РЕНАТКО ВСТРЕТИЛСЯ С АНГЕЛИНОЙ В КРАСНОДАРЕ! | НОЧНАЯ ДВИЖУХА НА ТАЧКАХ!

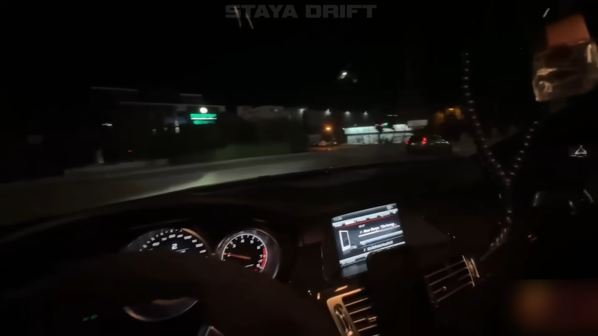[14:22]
Здесь поворот, знаешь? Прямо, брат. А, ебать, это не тот поворот.
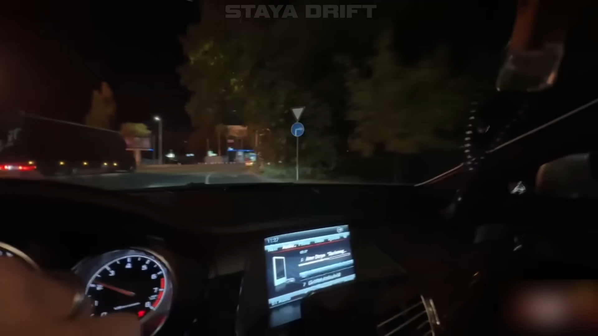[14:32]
тогда тоже вот так. Так он резко, он, блядь, резко показал на это. Резкий разворот был.